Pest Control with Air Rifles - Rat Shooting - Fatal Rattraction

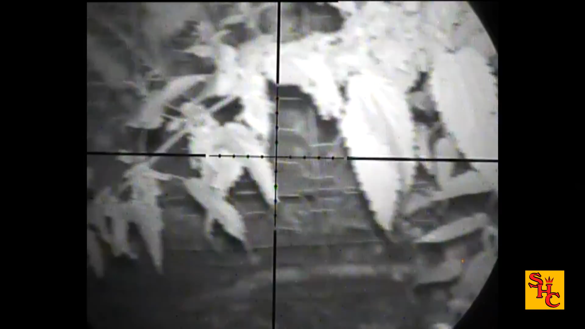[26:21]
i just kept making the rounds going from one to the other to the other
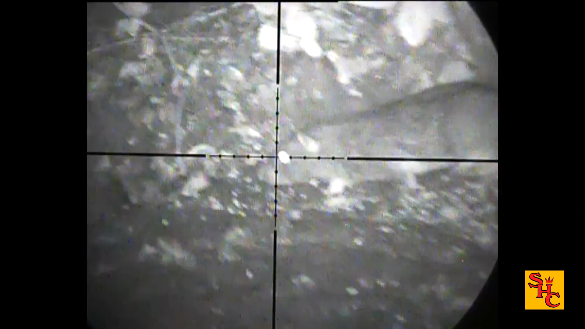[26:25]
stay there see if i can take one or two catch him with the head stuck out like that
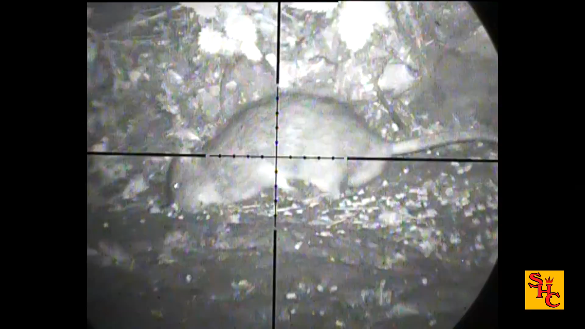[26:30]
a brutal head shot
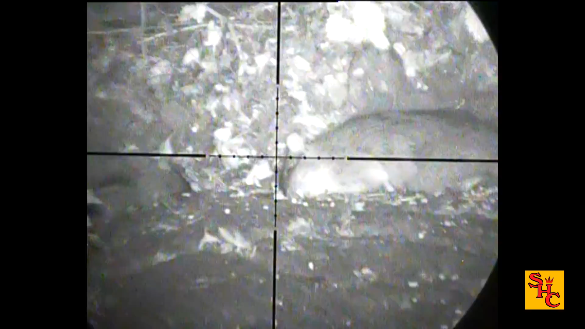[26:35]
sniffing the corpse on the floor
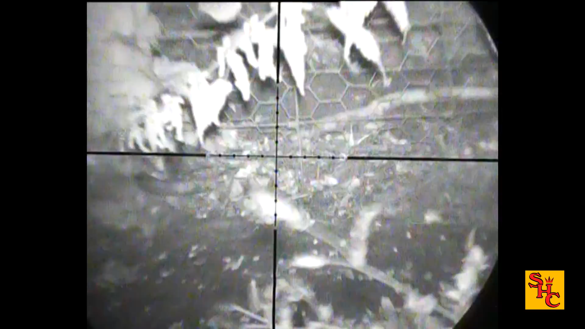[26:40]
kicked into the nettle so i'm happy with that a lot of the time i was getting at least two opportunities per area a lot of movement let's wait there a minute or two another one stick his head up
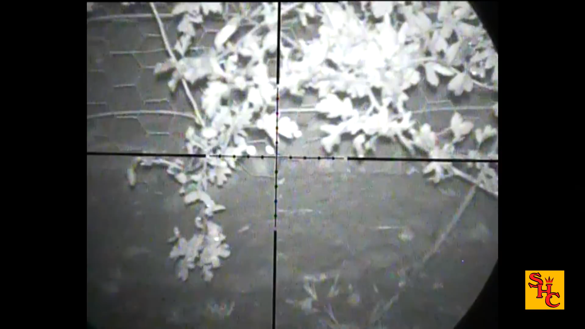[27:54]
i missed that one i think i did can't win them all can you
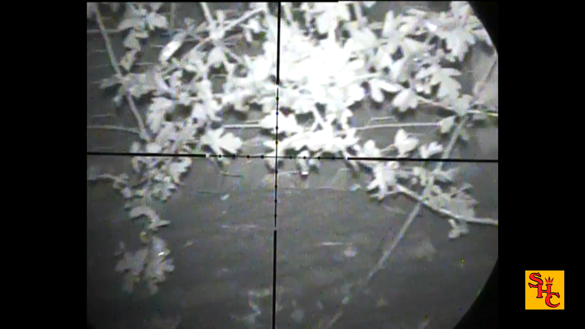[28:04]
some of these areas that were producing last night i battered down some of the vegetation prior to putting the feed down
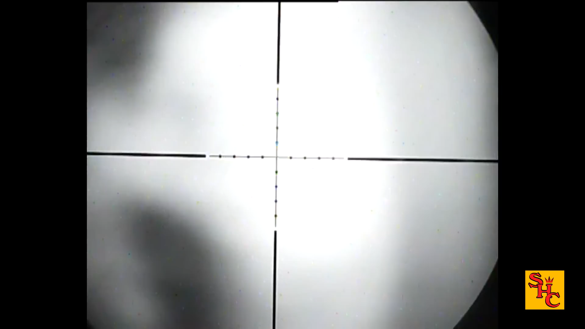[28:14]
especially stuff on the hedge line nearest to me poking up nettles didn't get them all i got an awful lot of them
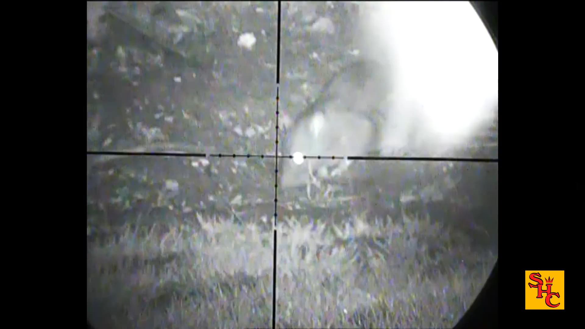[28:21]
that's the type of reaction i see from a headshot on a rat especially in the thick part of the head
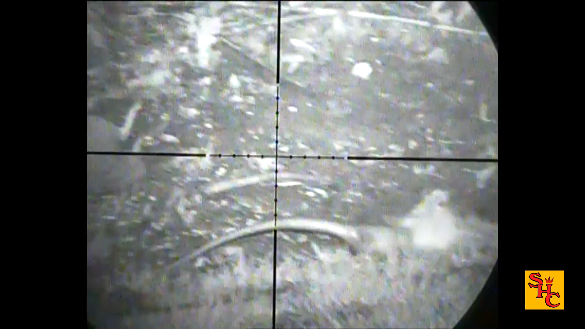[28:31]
seems to be getting a kick off the back legs and it seems to some assault onto their back
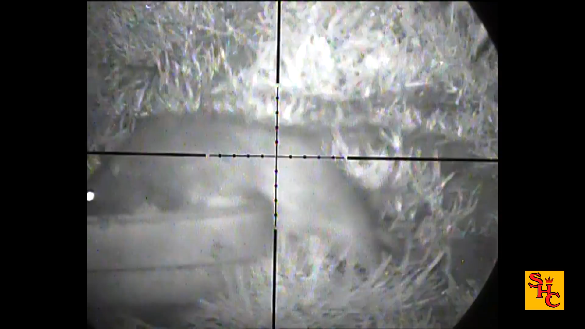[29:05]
this is more like it two of them come for a feed bowl like that it's usually grab a mouthful and run off this is not
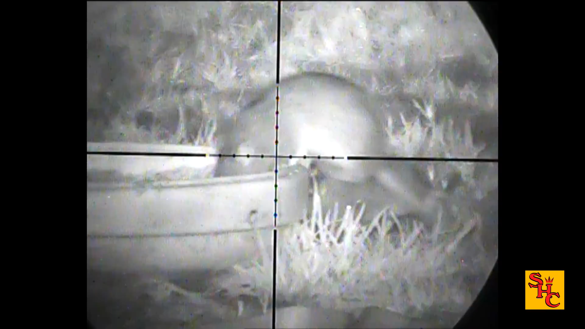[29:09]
what you want really i should time that one just right the one's panic that's like what's going on i'm trying to sleep here
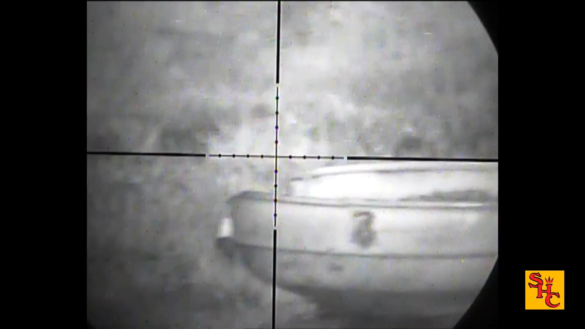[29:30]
can't go that way because there is a duck sat there
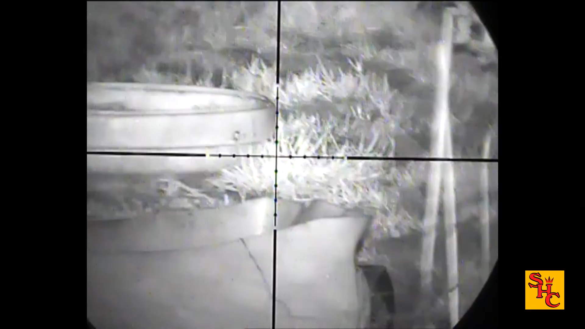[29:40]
quite easy for the little ones but they are in exposed territory
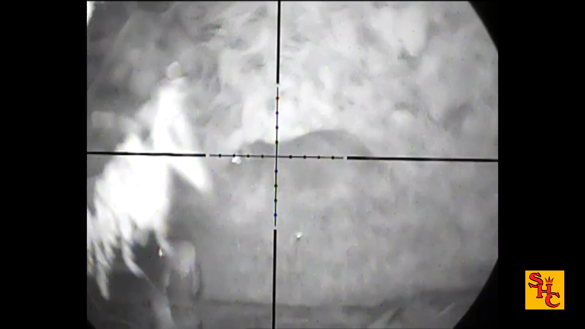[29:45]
i just catch that one just behind the ear
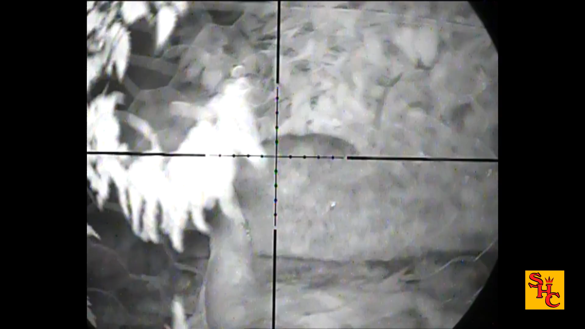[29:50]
and the duck's on the move now
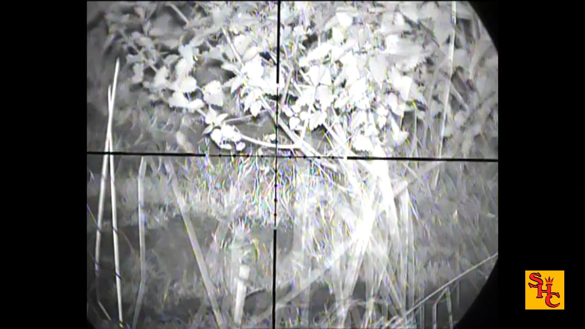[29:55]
was that quite comfortable before i think i must have disturbed it with a pellet flying past its head
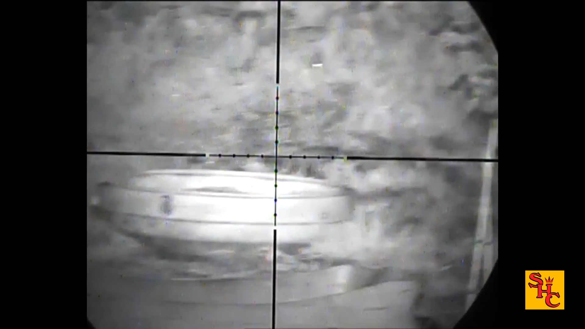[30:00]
it was quite stationary just wandering around i wouldn't have taken the shot
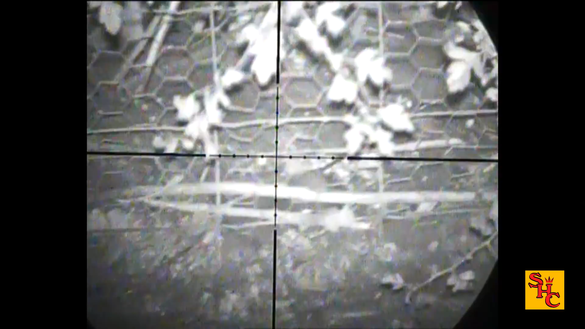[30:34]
gonna wait for another target to present itself just like that it pick a hole put the pellet through it